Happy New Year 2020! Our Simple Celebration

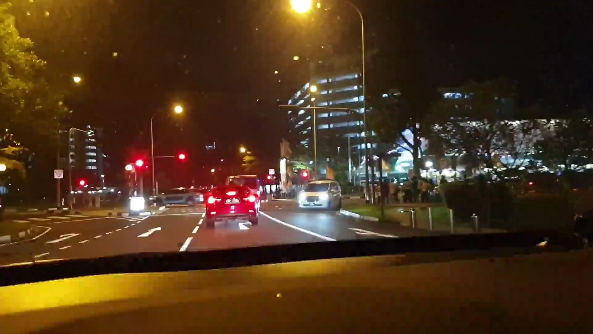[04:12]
Yeah, it's faster here. Down there is a bit slower because of the traffic lights.